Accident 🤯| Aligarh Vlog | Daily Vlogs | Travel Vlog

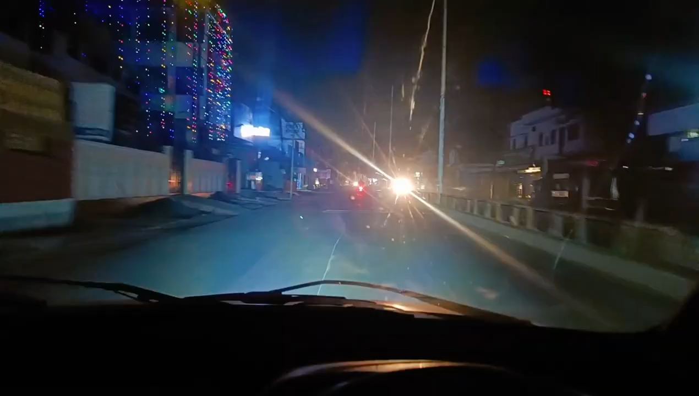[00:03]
और अभी हम लोग निकल चुके हैं भाई का एक्जाम कराने के लिए राम घाट रोडगा रात करना जा रहा है जंगल के एरिये हो चुका है शुरू
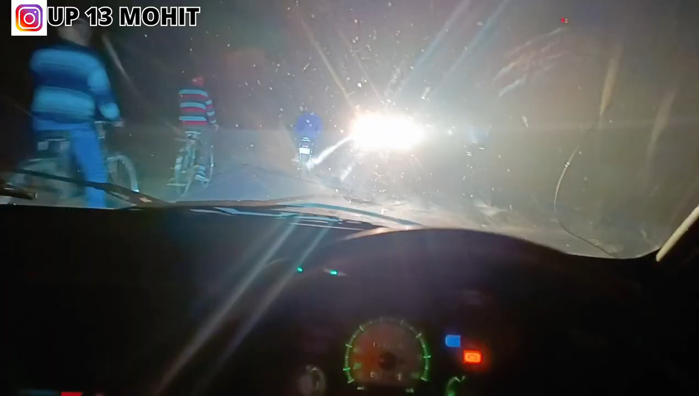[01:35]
अरे भाई रख वाले आंग पोड़ेगा क्या उपर से रोड बड़ा खराब है जगा
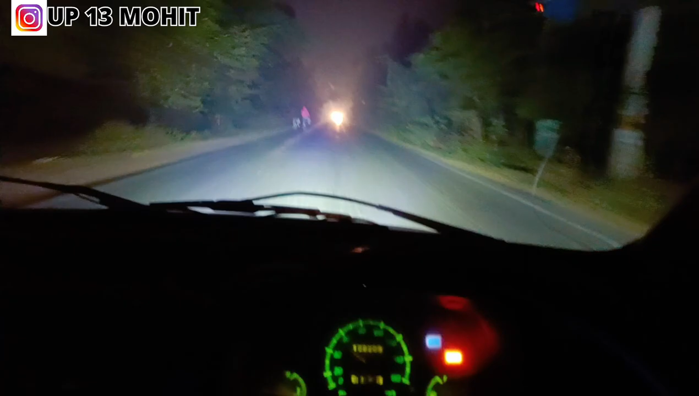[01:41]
जगा से चिप्टिया लग रही है ठूट रहा है भ�
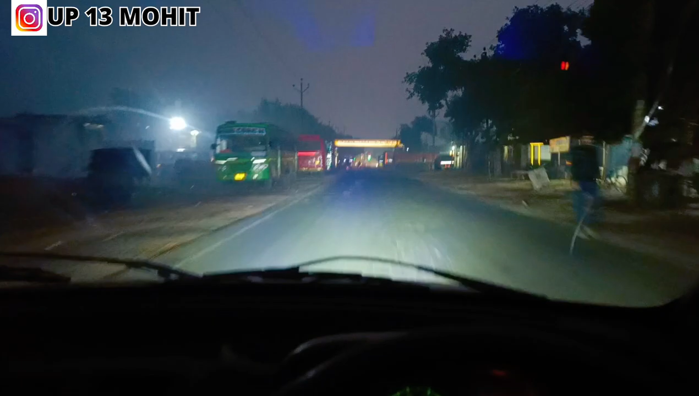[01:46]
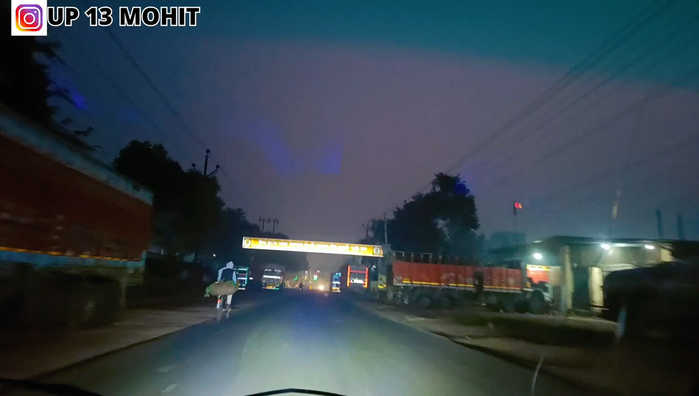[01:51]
किसे के दिखाई नहीं देगा बिल्कुल भी और अभी हम लोग आ चुके अत्रोली गात में कैसा लगता है रात में आओ कभी भी आओ यहां तो हमेशा ही चौराय पर बीड़ सी रहती है और यह पेपर वाले बच्चे तैयार खड़े हुए है सब